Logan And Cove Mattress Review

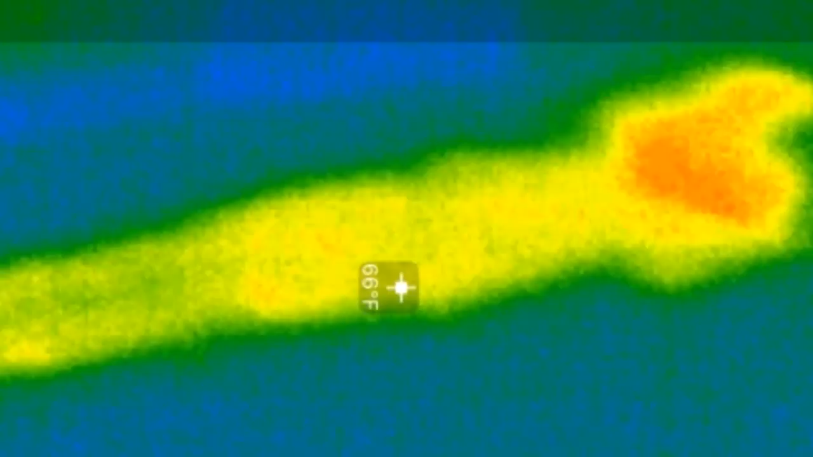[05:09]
So this product is around average in cooling capabilities compared with what's on the market today.